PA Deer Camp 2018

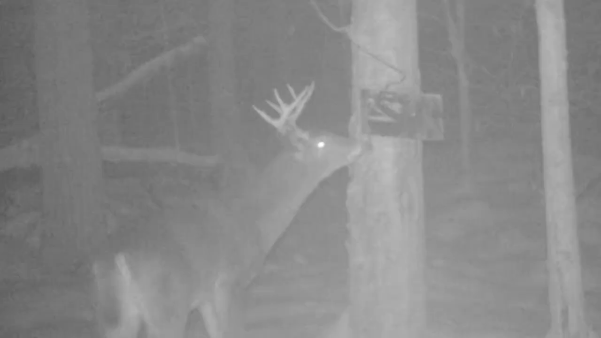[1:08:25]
Here he is on the cam. As you can see, pretty nice. And here he is on the meat pole.